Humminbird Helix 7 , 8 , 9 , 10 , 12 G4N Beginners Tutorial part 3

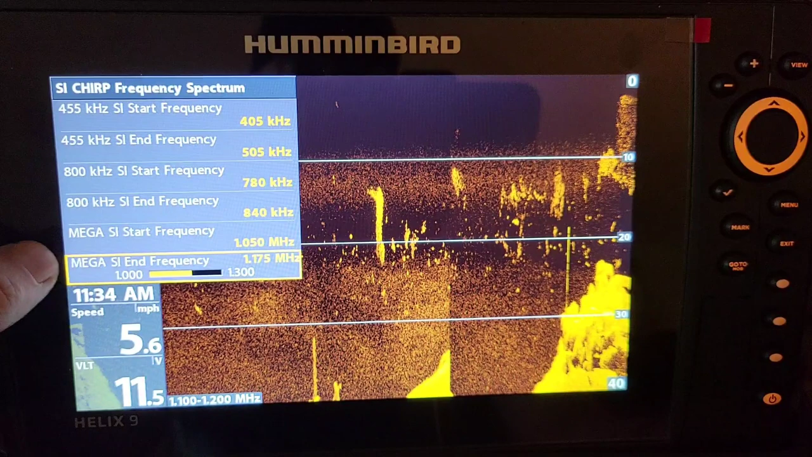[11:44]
On screen: speed 5.6 mph
If you want to have a little bit higher than 455, say between 455 and 800, you want to get a little bit higher, but we all bought these units for the mega imaging. Are you, and another thing is if you're in really clear water and it's a really hard bottom, you could actually up these all the way up towards the top ends of them.
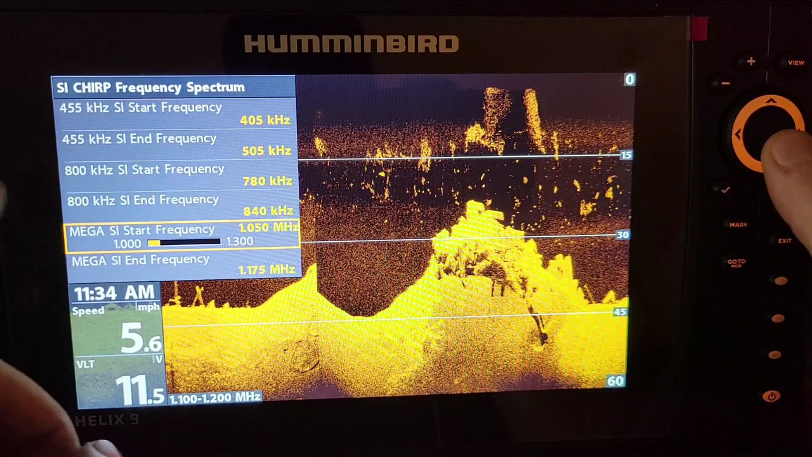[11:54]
On screen: speed 5.6 mph
So you can, the starting frequency, we can bring this all the way up to 1250 and this end frequency at 1300 megahertz. And we're actually going to get the, a better return than it's shooting now from 1050 to 1175.
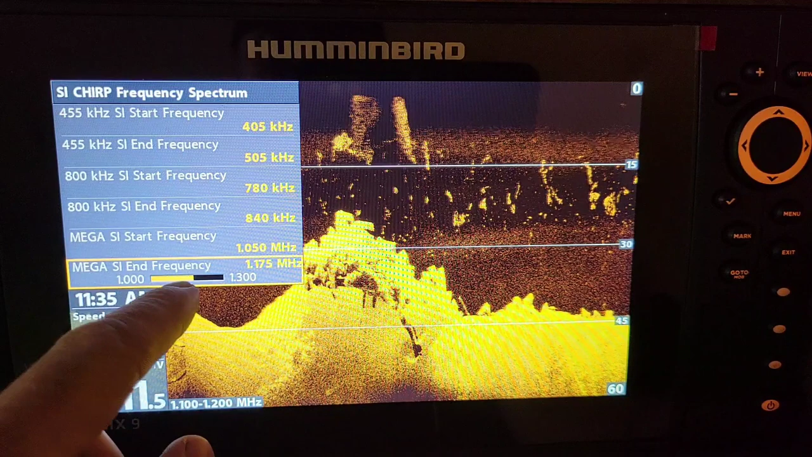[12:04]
So that's one thing that the, you could actually do on these units now and with that custom mode is change these frequencies to get a better,
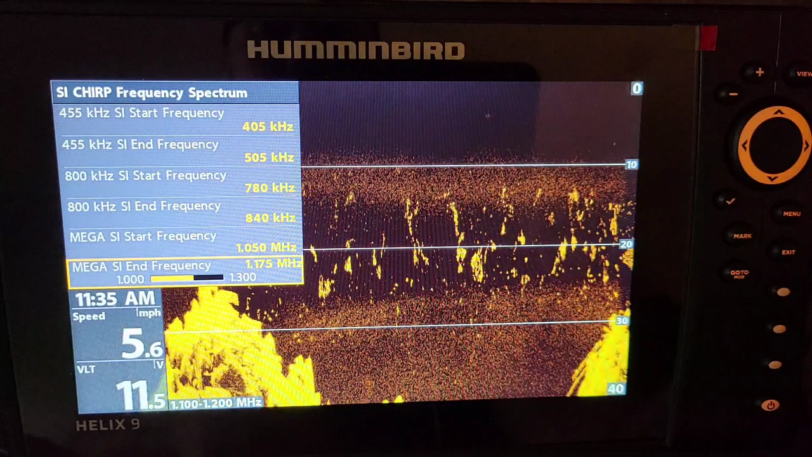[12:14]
On screen: speed 5.6 mph
this, you know, a better picture on your screen for side imaging and down, down imaging. It works both the same for both ends.